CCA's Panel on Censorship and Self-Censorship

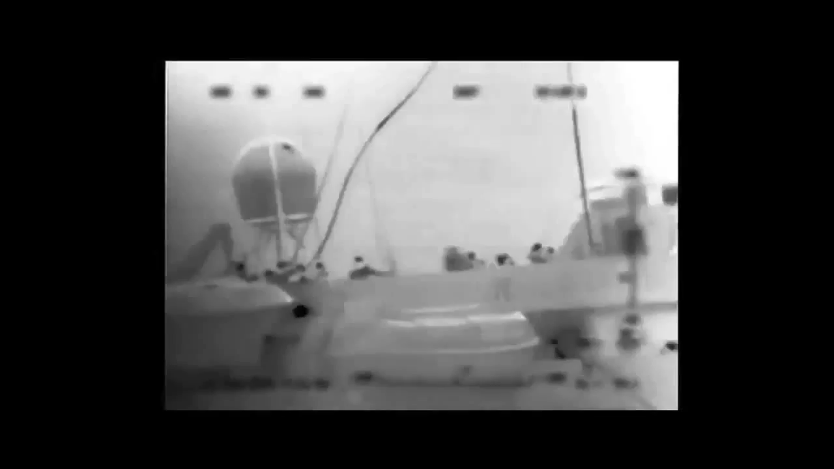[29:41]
So you can see this is the attack on the soldiers that go from the road,
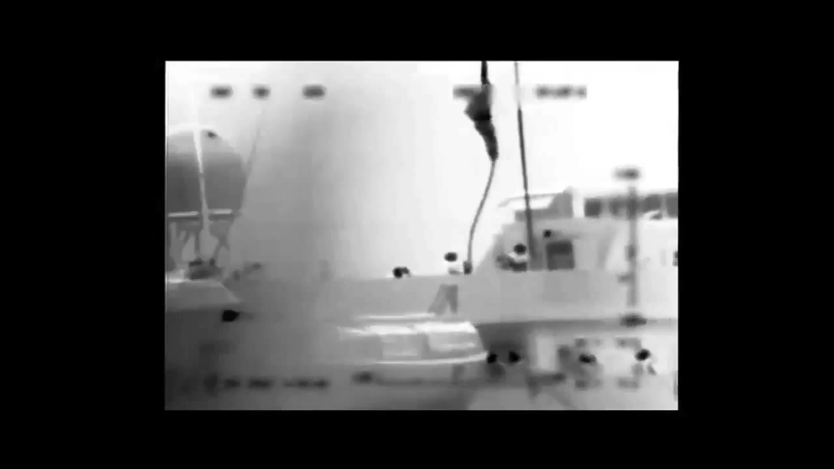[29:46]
but you can also see that soon the clip will show all sorts of
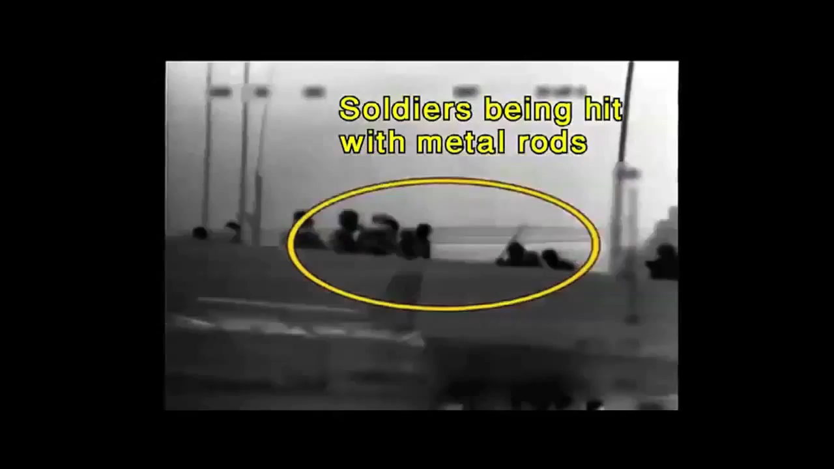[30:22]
Creating an image where, as you could see in this clip, helpless soldiers were attacked by a mob.